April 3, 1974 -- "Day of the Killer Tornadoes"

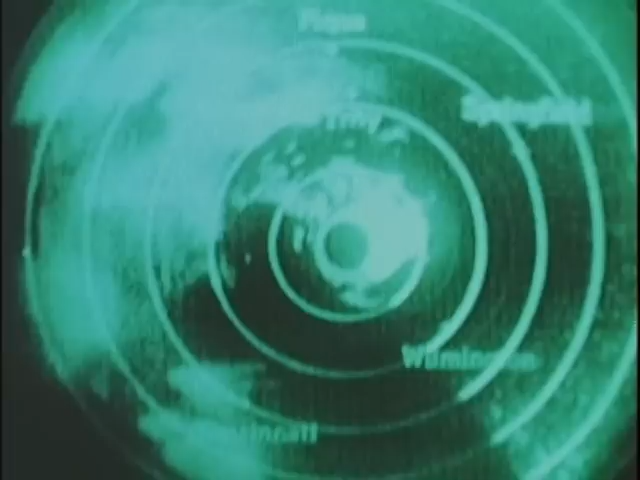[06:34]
at 50 miles the tornado is indicated by that strong echo to the southeast corner of the center of the screen that familiar six hook now developing off the bottom of that tornado